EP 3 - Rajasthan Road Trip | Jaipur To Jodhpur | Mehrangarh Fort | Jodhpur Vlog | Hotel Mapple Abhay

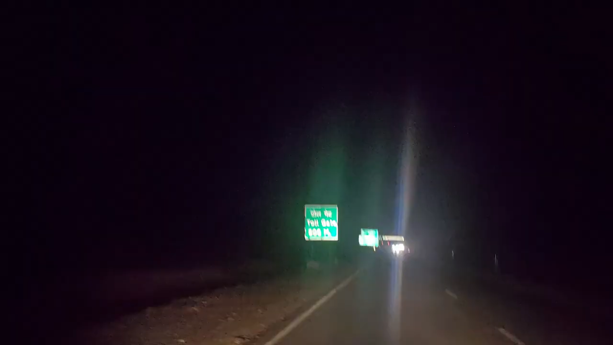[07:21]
और बर से मुढ़ने के बाद जो रोड थी उसमें जोदपूर तक कोई लाइट नहीं एकदम अंदेरा हेट लाइट बन करके पता चल रहा था कितना अंदेरा है जोदपूर में होटल पहले से बुक नहीं किया था तो पहले हमने पता किया फोर्ड के पास